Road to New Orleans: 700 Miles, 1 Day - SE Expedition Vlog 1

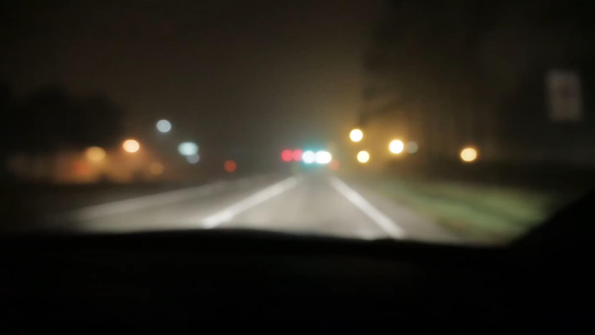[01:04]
it is so foggy right this is so cool this is the foggiest I've ever seen it yeah this is not normal for Florida guys right it's Florida you know it's all so what it's all flat so